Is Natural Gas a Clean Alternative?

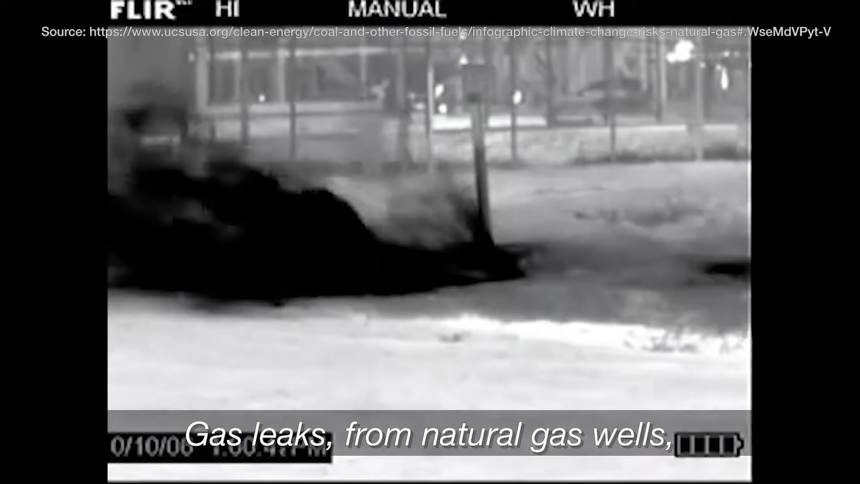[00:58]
Gas leaks from natural gas wells, pipelines, compressor stations, and every part of the supply chain, releasing methane into the atmosphere.
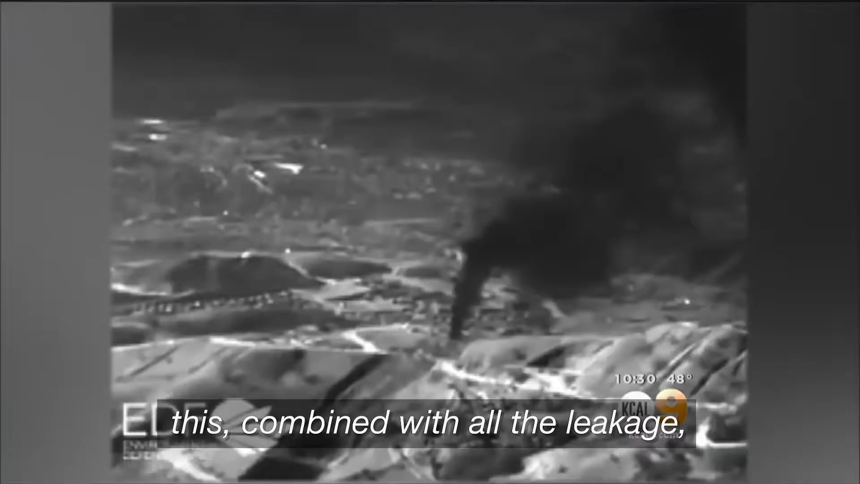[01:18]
This, combined with all the leakage,
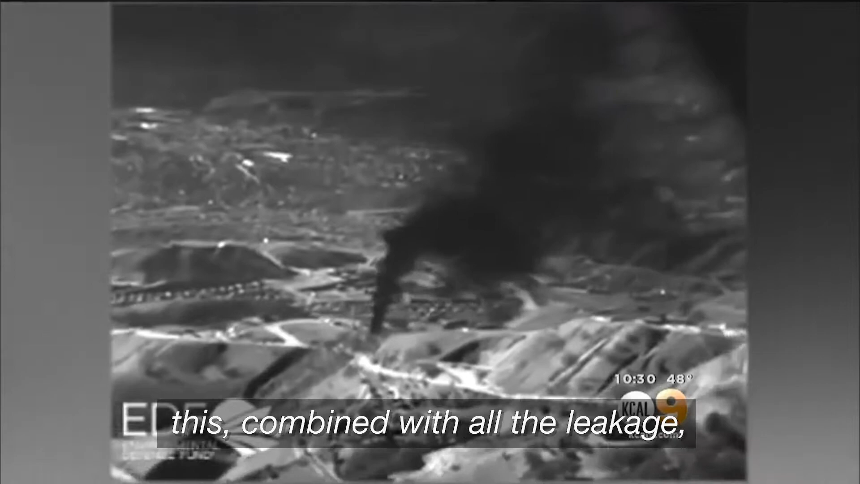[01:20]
makes natural gas as bad or worse for the climate as burning coal.